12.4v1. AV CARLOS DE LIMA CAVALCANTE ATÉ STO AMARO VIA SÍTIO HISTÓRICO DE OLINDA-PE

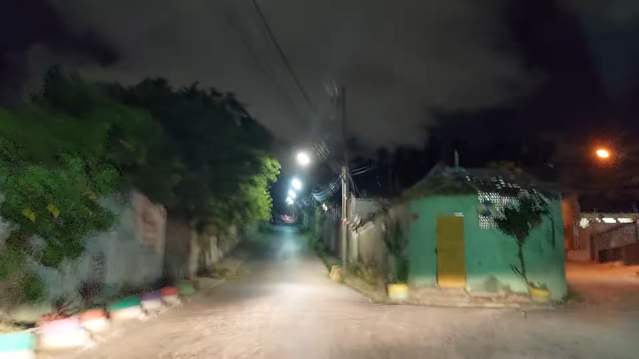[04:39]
Eu peguei a Luiz Gomes. Em 400 metros. À direita, subindo o Alto da Sé.
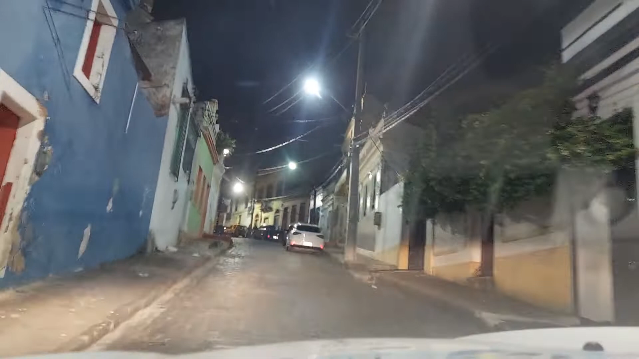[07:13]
Vamos subindo aqui. Rua de São Bento. Vire à direita em Rua 15 de Novembro.
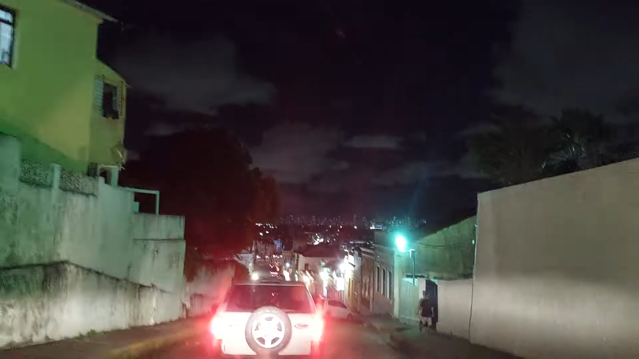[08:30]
INV em menos de 1000 metros. Aqui é a ladeira da prefeitura.
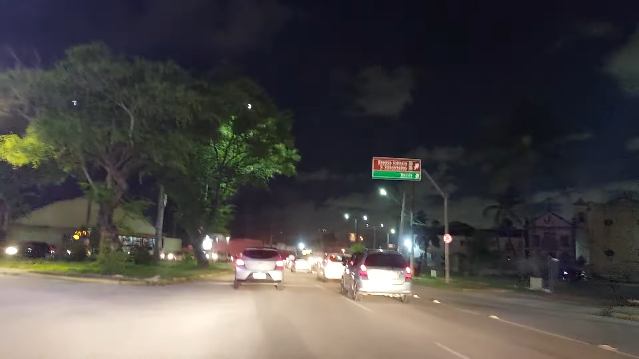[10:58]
Isso aí agora, ó. Igreja de Santa Teresa.
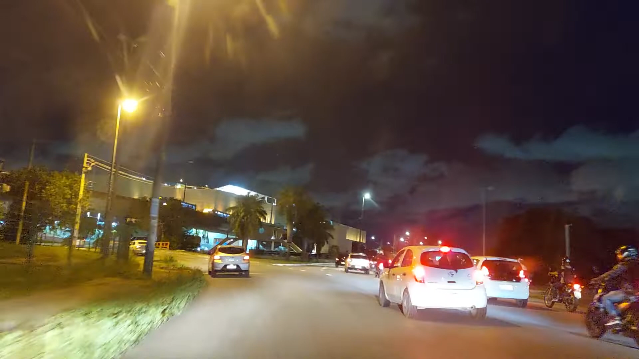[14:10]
Espaço Ciência, Memorial Arco Verde. Em frente, à direita, Shopping Center Tacarum.
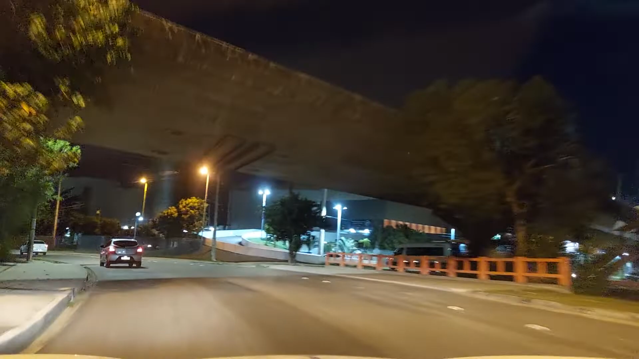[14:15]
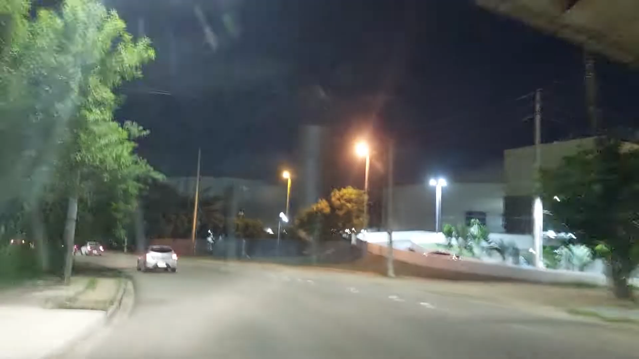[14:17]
Direita para a Avenida Cruz Cabugá. Recife, aqui já é Recife agora.
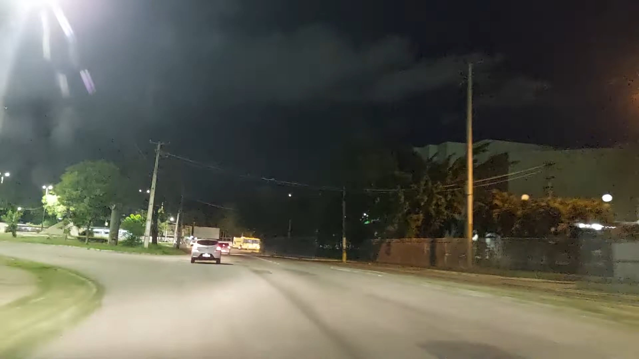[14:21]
Pessoal, pontezinho ali é Recife. Em 2,2 quilômetros.
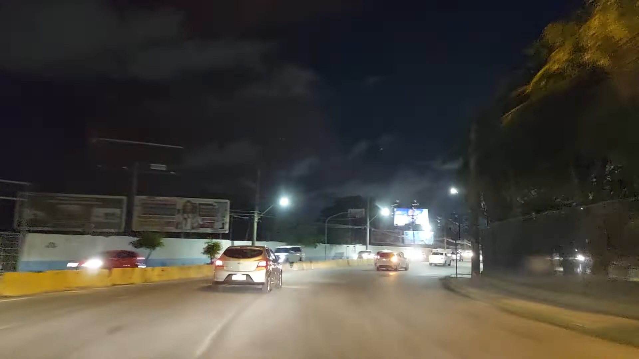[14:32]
Vire à direita em Rua dos Palmares. E aqui é a Avenida Caxangá. Avenida Cruz Cabugá.
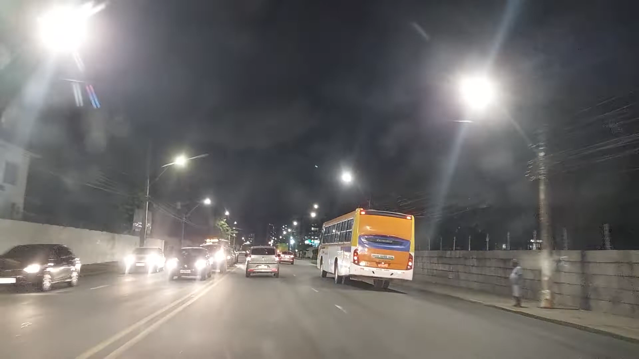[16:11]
Não, aqui ainda não é o cemitério. Aqui é o Hospital da Marinha. Cemitério é agora, essa é a esquerda aí, esse muro amarelo aí.
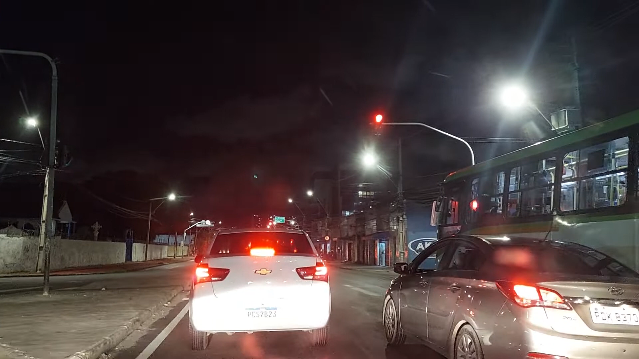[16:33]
Esse muro amarelo é que tá os cemitério dos ingleses,